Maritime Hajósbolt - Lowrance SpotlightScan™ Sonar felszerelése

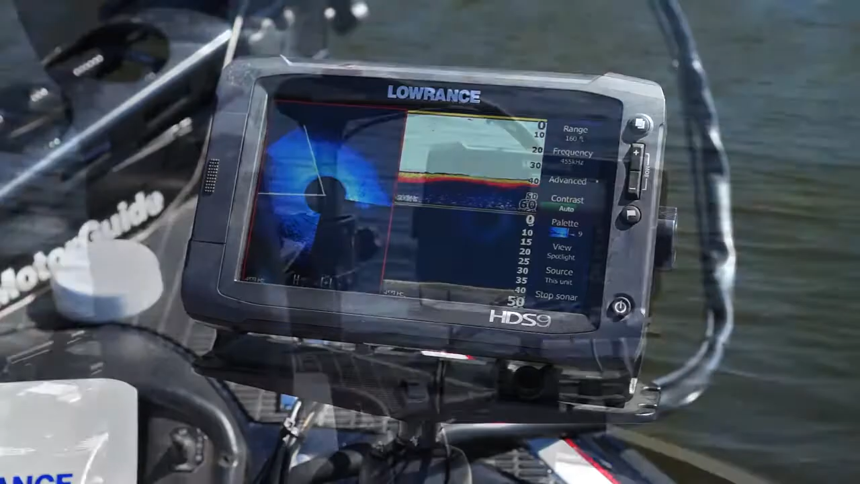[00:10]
on your HDS Gen 2 or Gen 2 Touch.
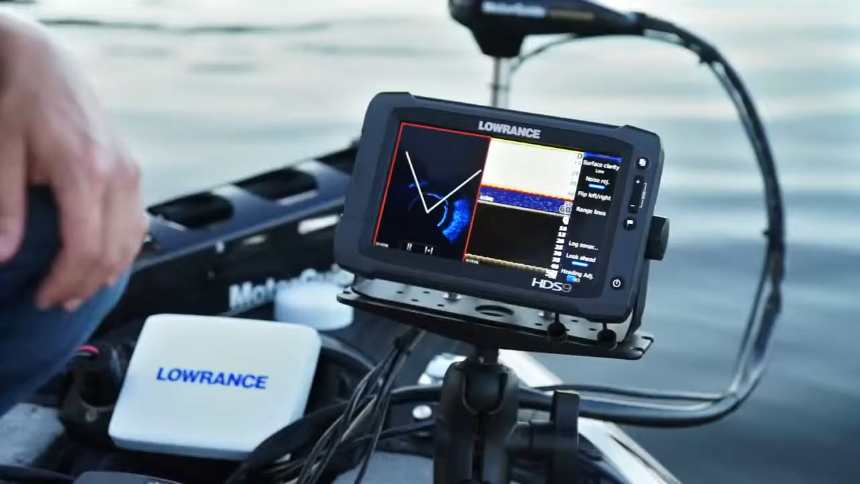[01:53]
After you've done your foot pedal calibration, you'll need to adjust your heading. All you have to do is go into your heading adjustment, and you can make one increment changes. As you can see, as you do this, your twin spokes will move. You want to align the center of these twin spokes with the arrow on your trolling motor, so that it's facing directly off the front of the boat.
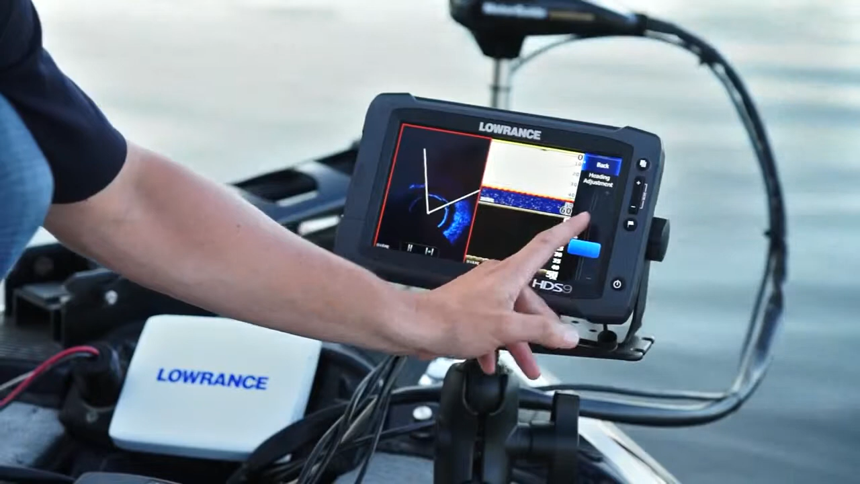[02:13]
Once you've done this, all you have to do is hit back, and you're done.
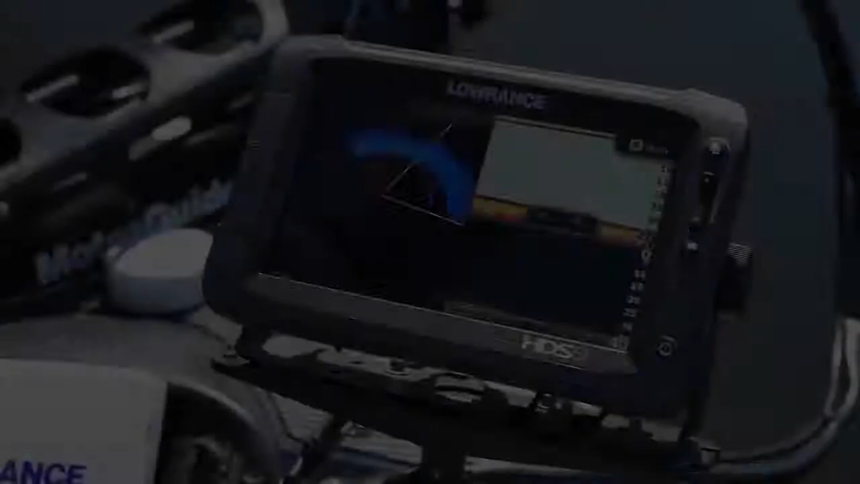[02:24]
All right, so we're looking at Spotlight Scan Sonar.
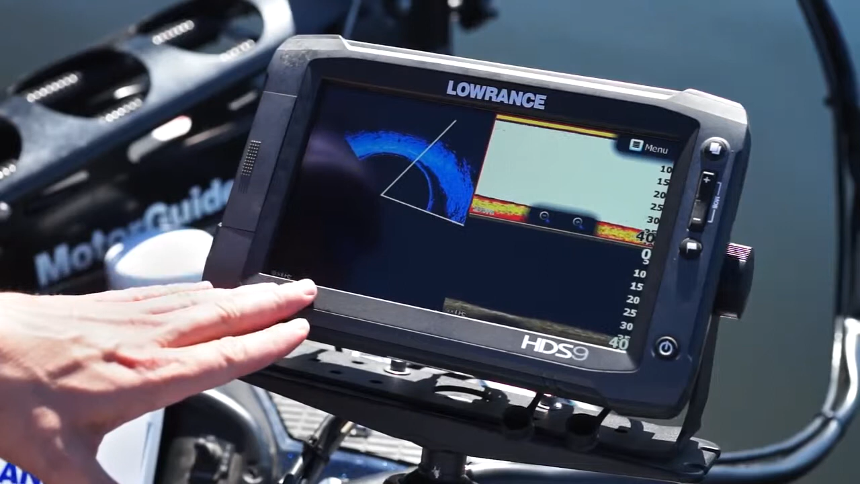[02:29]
You can see it here on the left pane here, and these V spokes are coordinating with our trolling motor direction. As we spin the trolling motor, or sweep it over an area, it actually generates an image of that area. So you can see here, as I turn the trolling motor, and as the arrow on the trolling motor moves, we're sweeping that area. So it's a structure scan-like image, where it shows the bottom high detail, like you're used to with structure scan. But you're also able to pick up fish in the water column, and you can see that. That is between right here, and where the bottom starts.
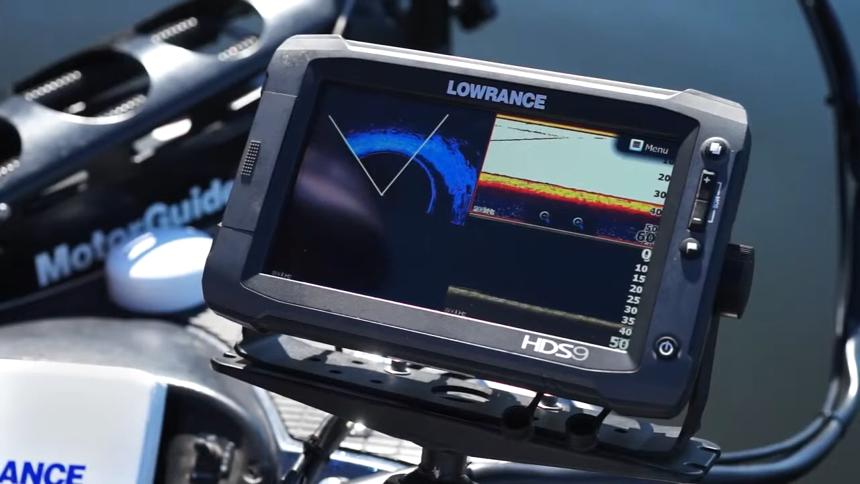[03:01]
So that's great for seeing predator fish and bait balls, and being able to target the exact direction off the front of your boat.
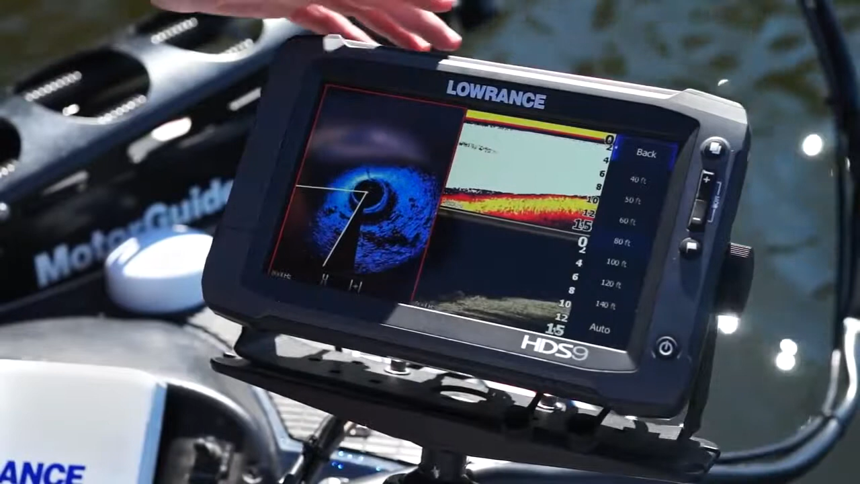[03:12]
Okay, so the main adjustments are range. So you can see we're in about 10 feet of water, and at 80 feet range here. So that's our circumference, and you can go shallower,
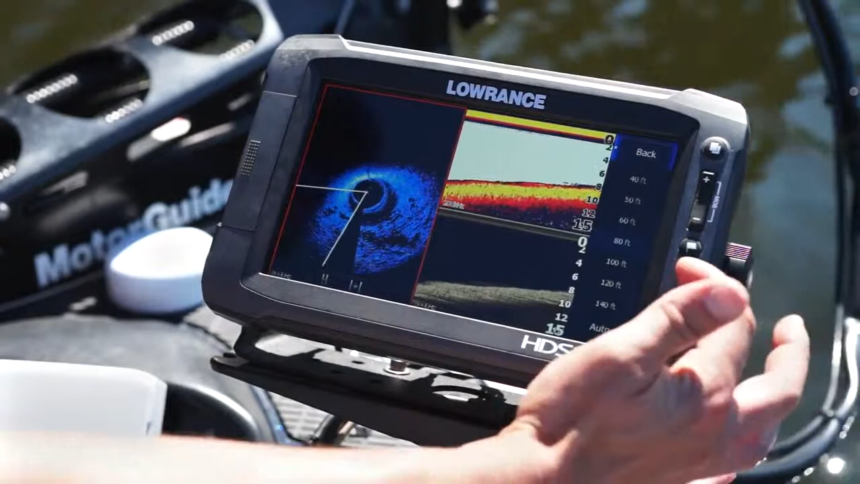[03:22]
or when you go shallower, you can decrease your range to about 40. What that does for you is it gives you a better resolution. It also makes your water column bigger. So if you're looking for fish in your water column, having a smaller range makes your water column bigger. And that's great for targeting, you know, if you're looking for bait fish or for predator fish.
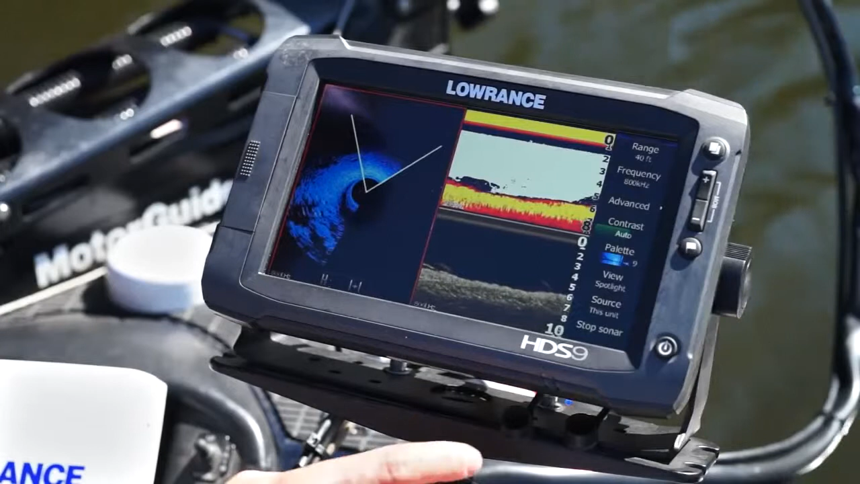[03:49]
So there's two different frequencies. There's 800 kilohertz and 455 kilohertz. 800 kilohertz is going to give you really high detail imaging. It's great for shallower water too, anything under about 30, 40 feet of water.
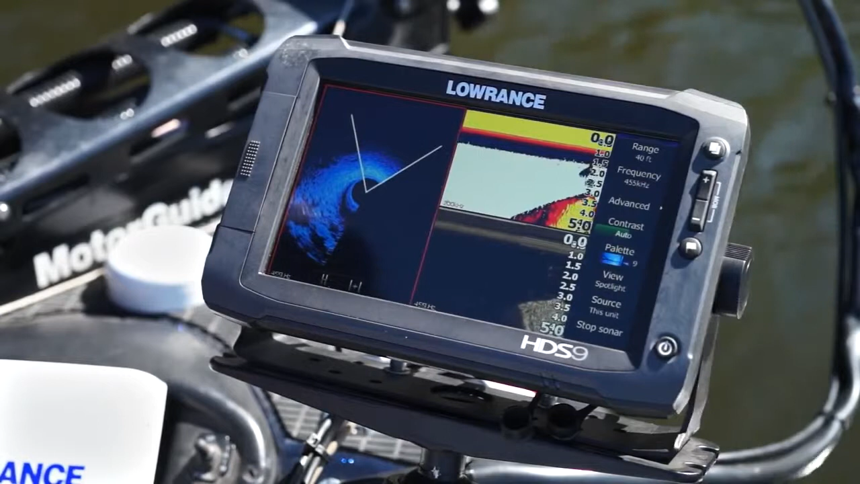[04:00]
And 455 is going to give you the ability to look out greater distances. So if you're fishing a flat, and you're really wanting to see out 150 plus feet, 455 is going to work great.
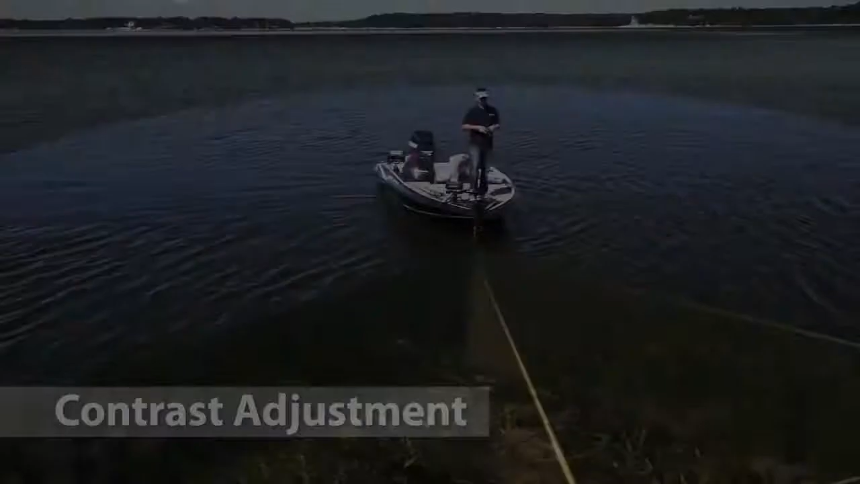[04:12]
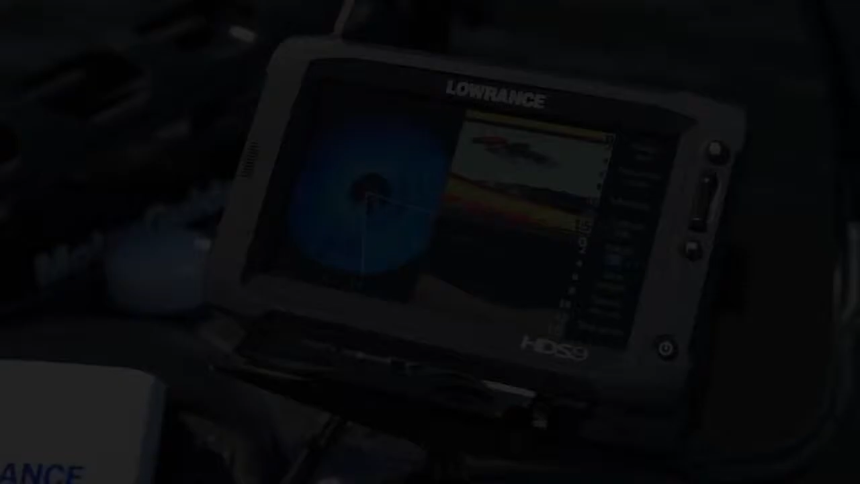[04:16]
So contrast is another adjustment you have. Currently it's on auto.
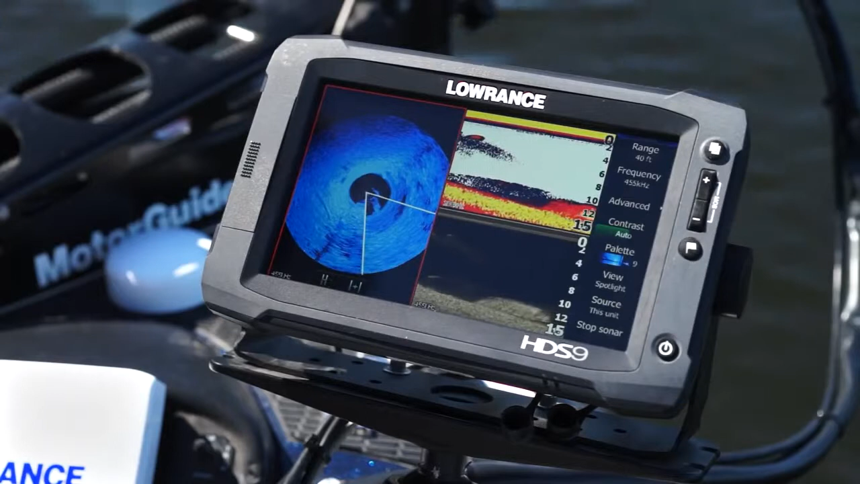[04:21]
So that allows it to automatically take and make it not so bright. And it changes for, if you go deeper, your contrast is going to automatically increase. And if you're shallower, your contrast will decrease.
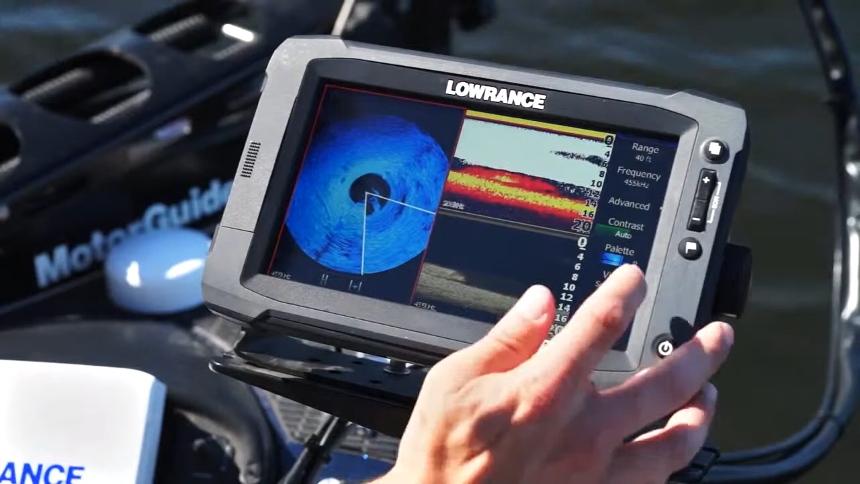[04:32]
But you have the ability to go in and turn off auto and make 1% increment adjustments. So you can really fine tune it and get the exact shadows that you're looking for.
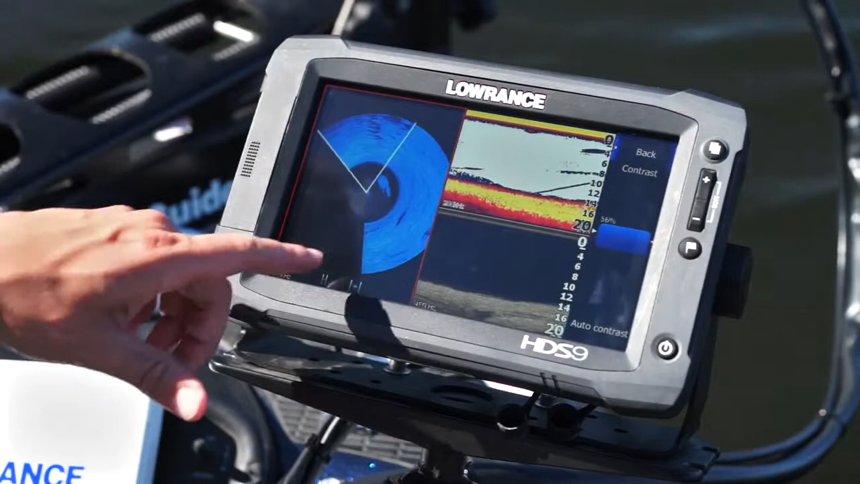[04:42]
Look at that awesome bait fish right here. You can start to see him show up too on the down scan and the traditional.
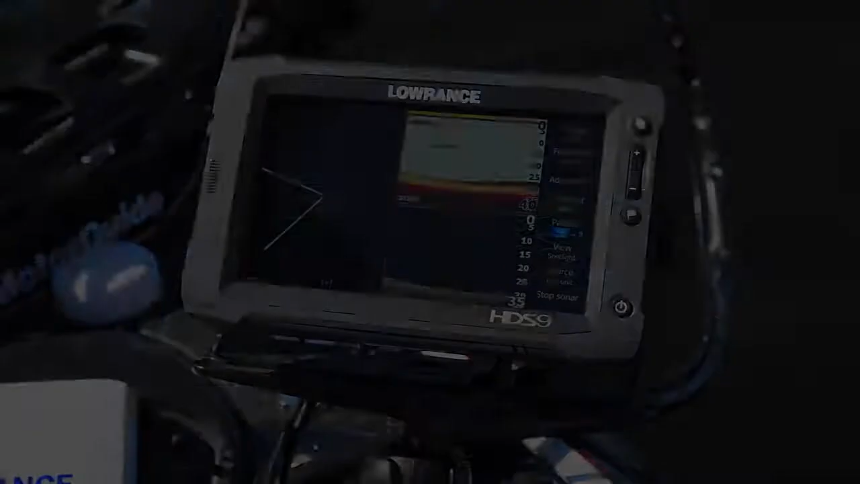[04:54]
So using a 40 foot range here in deeper water allows us to have a really wide water column. And that's great for looking for fish. You can see here that we have a lot of bait fish showing up in the water column. And you can actually tell there's several small schools of them. But if you're really looking for structure, you'd want to make your range even wider. So you just can go here and let's show you what, 80 feet. So we're doubling our range. We're going to take a new scan of that area. And you can see how the water column is much more compressed. And you're not going to get as much detail of those fish.